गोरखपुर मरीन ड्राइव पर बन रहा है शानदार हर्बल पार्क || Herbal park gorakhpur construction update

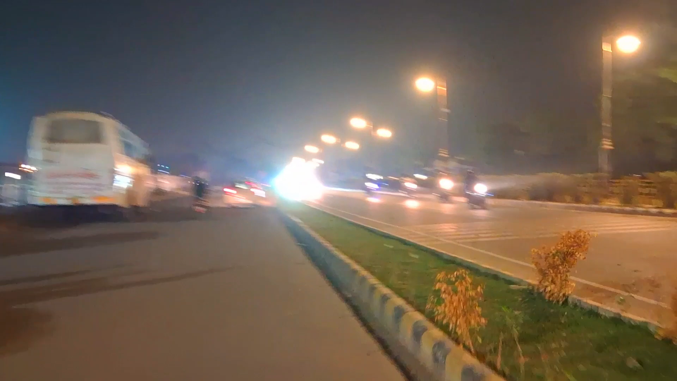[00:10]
गोरःःपुर की मरीर ड्राइव पर बन रहा है और वो भी दोस्तों काम काफी तेजी
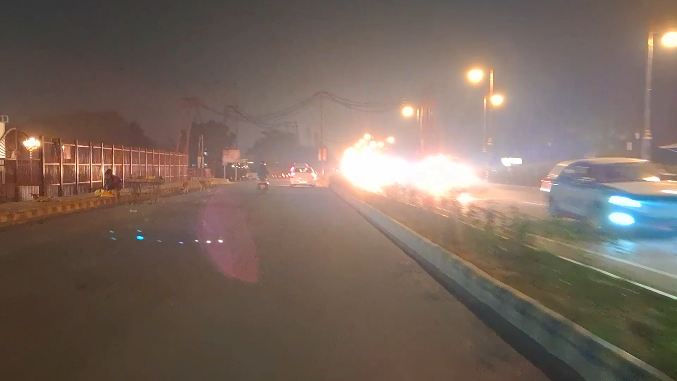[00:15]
की साथ चल रहा है नियर अबाउट 50% काम आल्मुस्ट कंप्लीट भी हो चुका है अभी हम दोस्तों गुरबपूर मरिंडाव के नौ का विहार
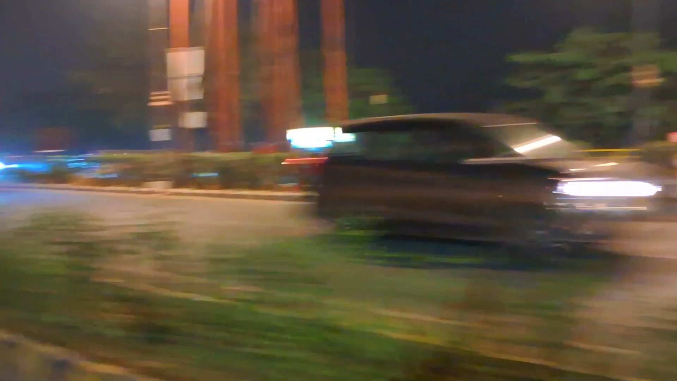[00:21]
से हम गुजर रहे हैं और बस हम पहुंची
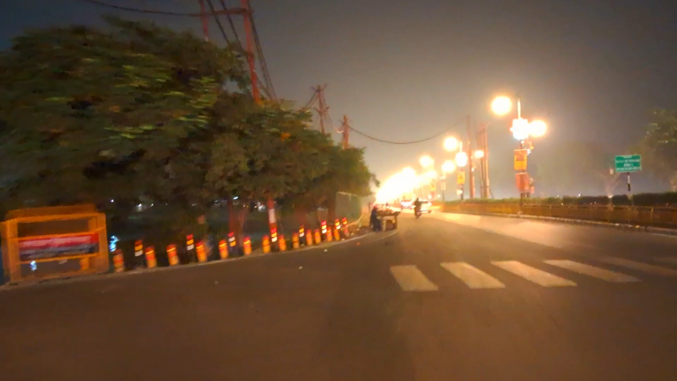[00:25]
गया हर्वल पार्क के कंस्ट्रेक्शन साइट पर यह जो आप लेप्ट साइट में जो आप